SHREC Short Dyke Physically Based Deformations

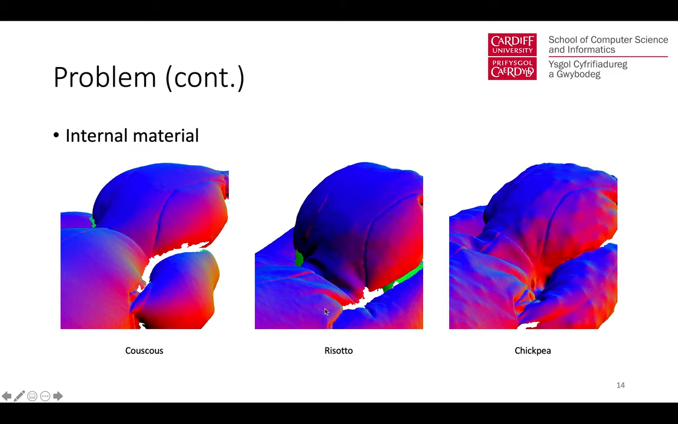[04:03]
And we're filling the same amount of these different materials. And by varying the internal material, you can see that the local surface appearance actually changes. So, and also many proposed correspondence methods actually require an initial set of correspondences, which they then refine.